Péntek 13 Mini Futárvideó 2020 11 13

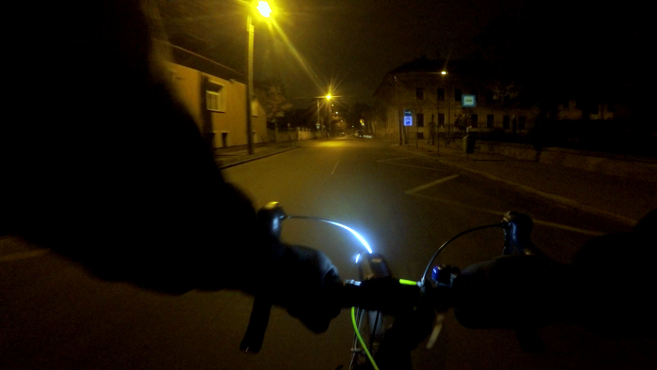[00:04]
Eredetileg ma belustultam, és úgy döntöttem, nem megyek sehová. Aztán most úgy elmondom, ránézek az applikációra, mit ír, mert nyugis környezetben be nem indulok, mert akkor oké, hogy a város meg tudjuk nézni, de anyagilag nekem meg ráfizetés, inkább itthon maradok. De pörgöt! Legalábbis eddig az van odaírva. Aztán lehet, hogy mire odaérek, már nem az lesz, de most haladunk arra, haladok arra.
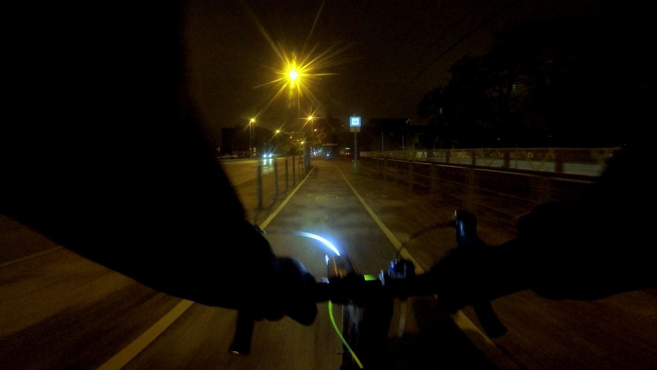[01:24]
Ebben együtt talán 10 autót, vagy 15-öt láttam.
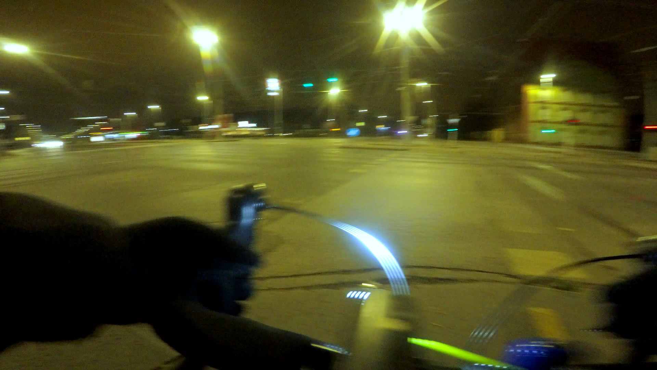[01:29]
Könyves Kálmán körült, Hungária körült. Ott teljesen üres.
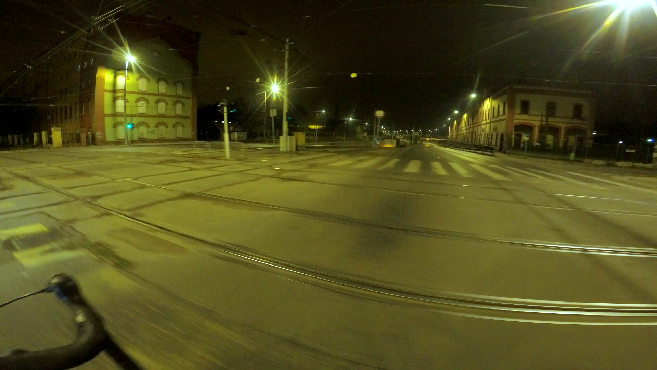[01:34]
Itt meg ez a pár autó jön. Meg ami még ott megy.
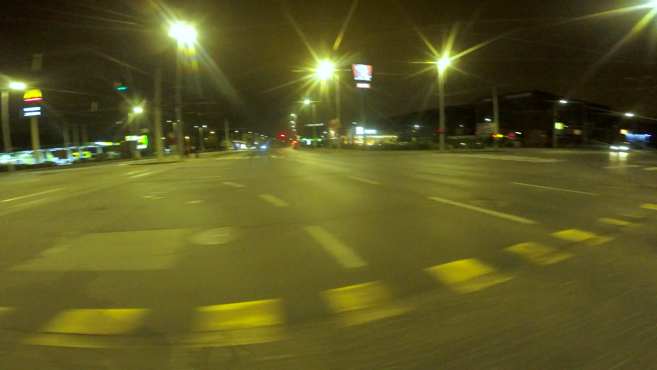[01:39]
De mondom, hogy csak most mint nemrég 8 óra telt. De sokan mennek még majd haza. De eddig egész csendes és nyugodt. Mondtam, volt egy ilyen sejtésem, hogy mire beérek rendesen. Nagyjából középre.
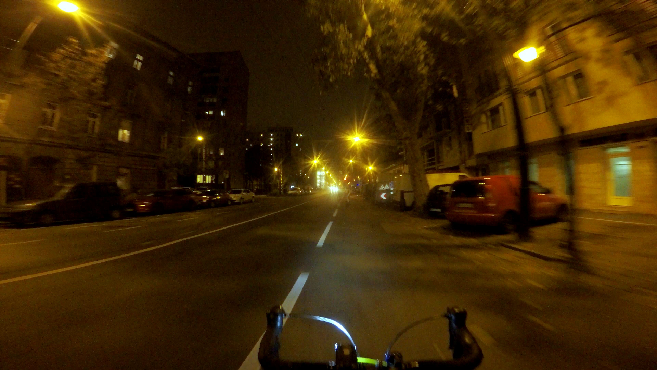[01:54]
Vagy a köré. Addigra normál lesz. Hát normális lett. Nem baj. Elég volt ahhoz, hogy motiváljon. Ezt a csendet figyeljétek.
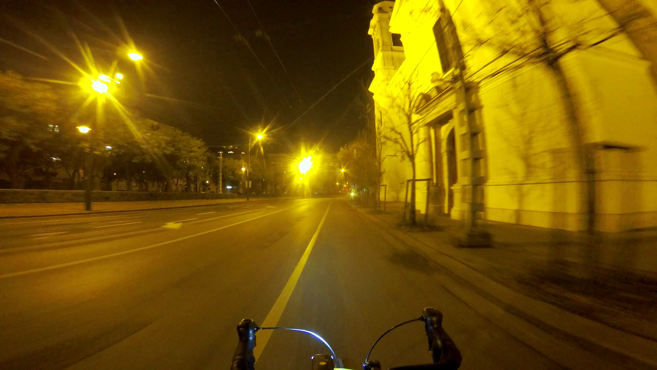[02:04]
Na? Egy autó, egy busz. Ennyi.